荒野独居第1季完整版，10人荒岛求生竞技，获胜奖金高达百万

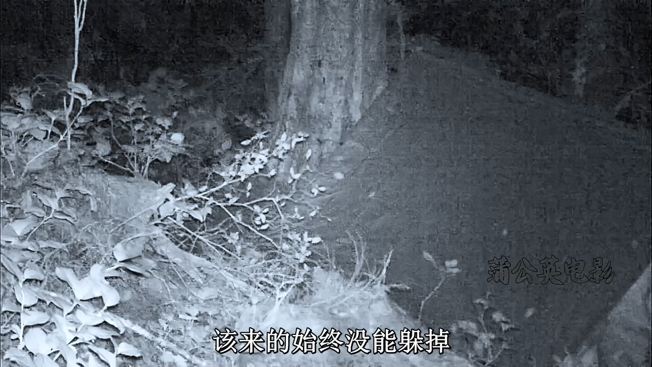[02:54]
时间来到晚上十点该来的始终没能躲掉帐篷下的乔石手持长幅帐篷外的两只灯泡熊事单单乔石在一步之隔的帐篷里甚至能听到他的呼吸声他双手紧握长幅做好了血拼熊大的准备生死攸关之际乔石来了句这句话果然有震慑力熊家弟兄听到后扭头就跑
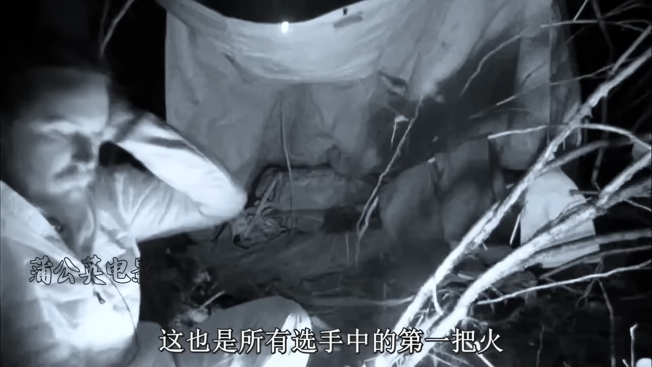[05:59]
这也是所有血手中的第一把火对着小火苗
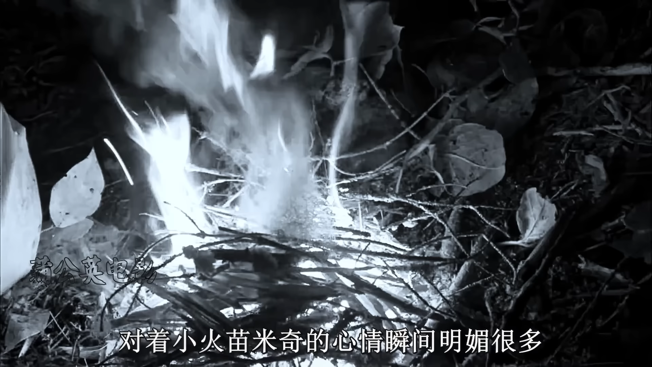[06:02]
米奇的心情瞬间明媚很多他食道的小海螺也顺利地变成海鲜烧烤
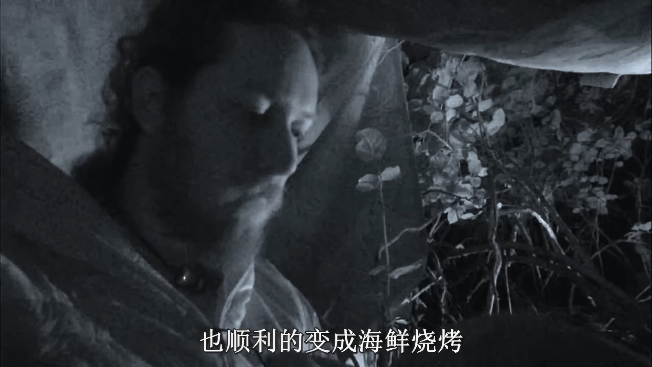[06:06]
就在米奇认为可以睡个好觉时一阵阵狼嚎打断了他的岁月经号克里斯这边由于没能成功升火黑灯瞎火中只能听见嘶吼声附近明明有动物却看不到
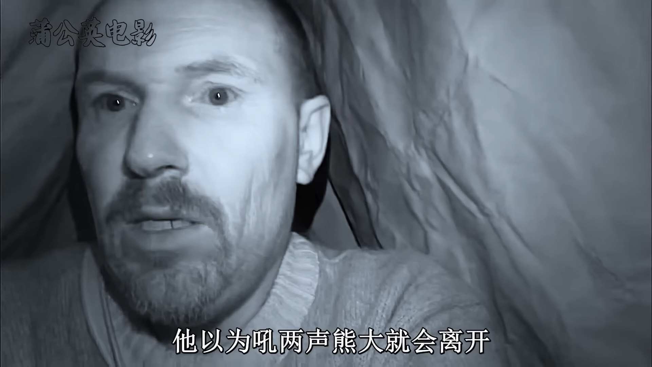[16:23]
维恩吓得赶紧往帐篷里钻他以为吼两声熊大就会离开却没想到这头熊实在太饿了说啥也不能错过这顿美食维恩面前有一把长冰斧奈何他根本不敢去拿此时
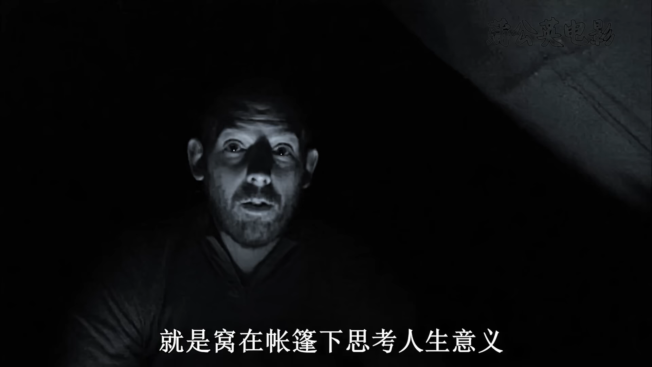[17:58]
来的时候说非要赢下百万奖金现在却一个劲的说想念媳妇和狗时间很快来到了凌晨12点多救援队仍在努力寻找维恩的位置维恩为了证明他还活着一直在讲话他手里虽然有防狼喷雾和信号弹但这时候基本起不到太大作用只能通过不停说话缓解紧张
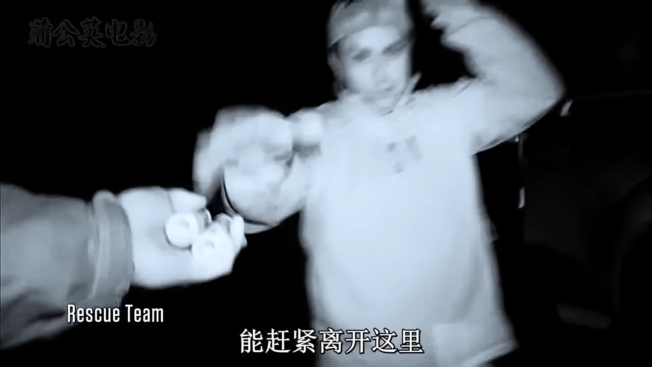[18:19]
凌晨2点多的时候救援队总算来到了附近装备好武器迅
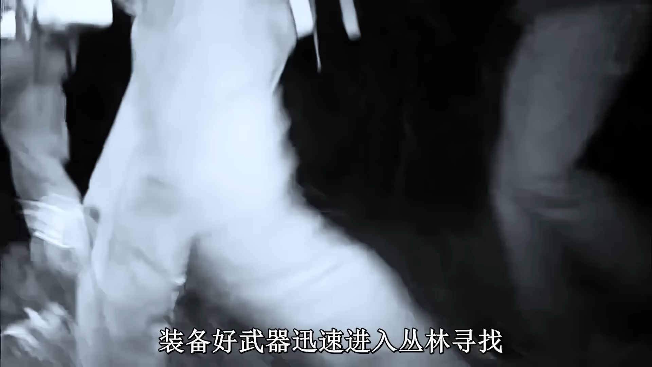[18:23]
速进入丛林寻找他们已经和维恩失联了半个小时心情和维恩相比有过之而无不及毕竟选手获胜才给50万美金维恩要是有个三长两短这点钱可不够赔的通过一路追踪定位装置救援队终于来到了维恩附近他们便大声呼喊便释放信号灯
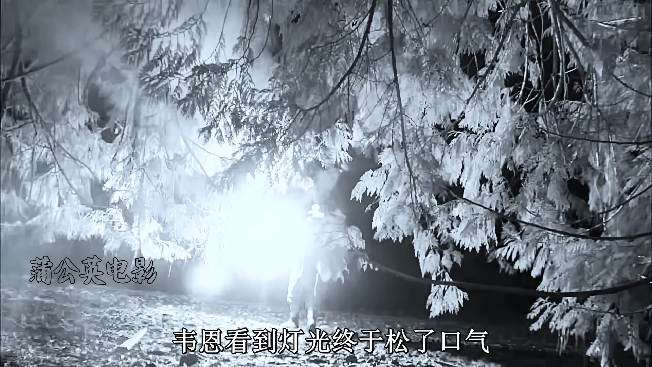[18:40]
维恩看到灯光终于松了口气赶紧点燃信号弹指引位置面对
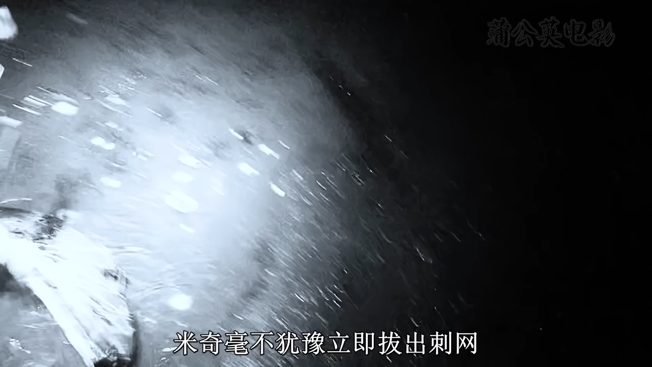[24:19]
米奇毫不犹豫立即拔出刺王拖着网就往营地的方向跑也顾不上刺王会不会挂烂
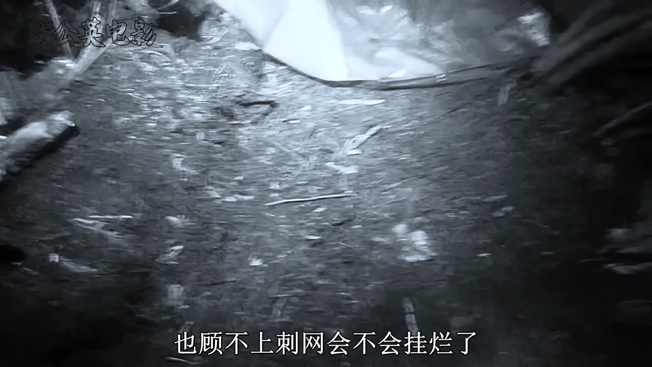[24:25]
了美洲狮和黑熊随时都可能出现他可不想有命赚钱没命花拖着鲑鱼跑回营地后第一件事就是抓紧时间生活
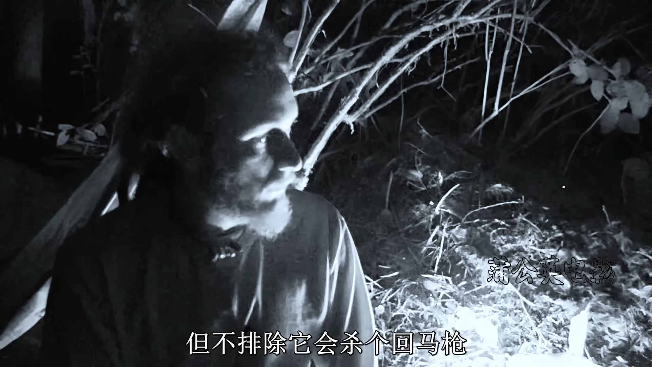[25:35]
好在头灯照射后美洲狮跑了但不排除他会杀个回马枪那家伙看起来将近70公斤重一旦找到机会就会一击毙命米奇准备好信号弹和匕首战战兢兢钻进了水袋
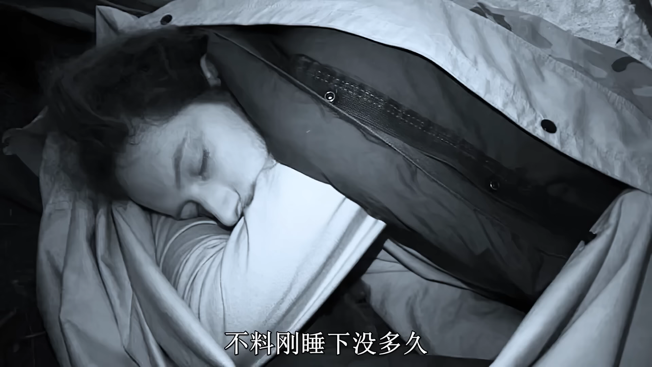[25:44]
不料刚睡下没多久美洲狮果然杀回来了米奇虽然一直处于警戒状态但这样耗下去也不是办法最终米奇也想开